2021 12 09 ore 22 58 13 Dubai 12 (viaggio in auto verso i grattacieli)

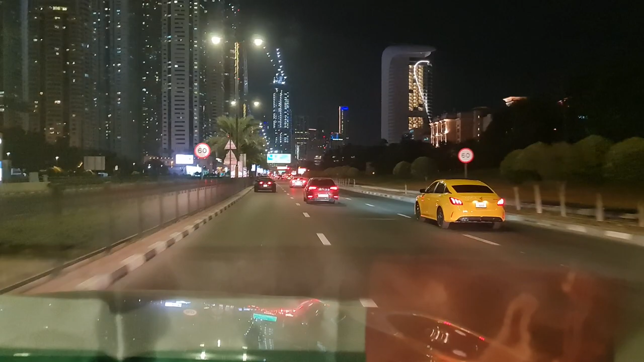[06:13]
All is the New Year Christmas decoration. Left side is the marina, sir.
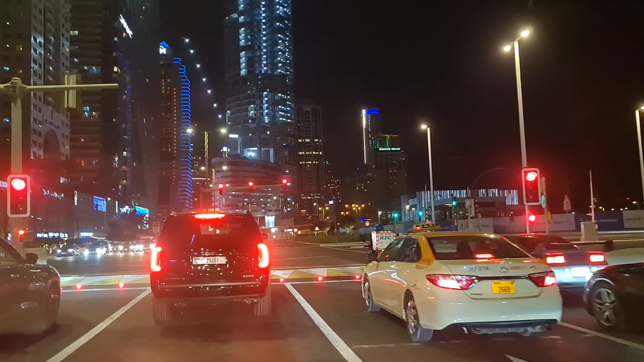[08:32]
Siamo proprio sotto. Oh, this is marina? Yeah, this left side is the marina, sir. All building. Marina is not too much, only for one mall. That's all. This is the tourist place, is this one. I will go now there. In Dubai Marina. Dubai Marina, back side is the JBR, Jumeirah Walk. Questo è un tram.